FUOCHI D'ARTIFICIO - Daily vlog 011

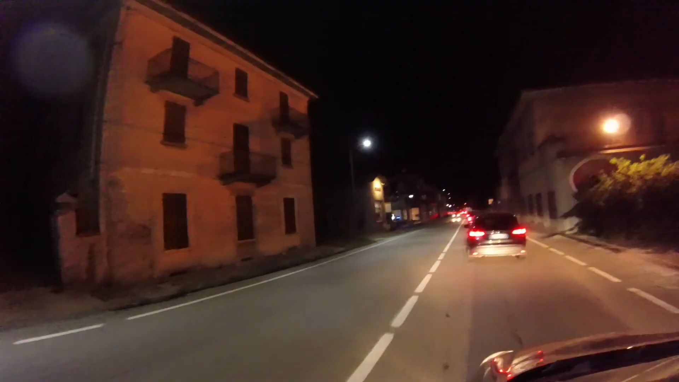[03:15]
Brutto di San Vito che dopo c'è sempre coda A tornare a casa Adesso almeno mezz'oretta di coda